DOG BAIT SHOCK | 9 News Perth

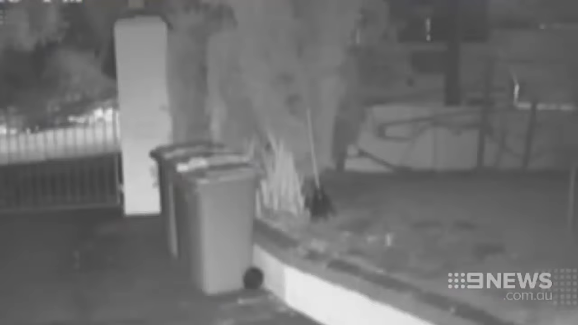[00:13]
The apparent baiting was caught on camera. The RSPCA says it looks as though Bomber, the German Shepherd, may have been familiar with the person who fed him,
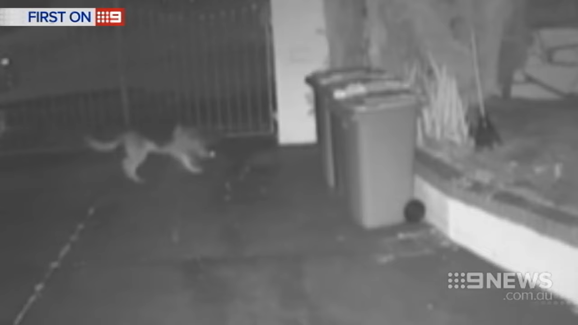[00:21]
up to five pieces hurled through the fence. Within an hour, the dog was dead. It was very sudden. Came home from dinner and he just collapsed.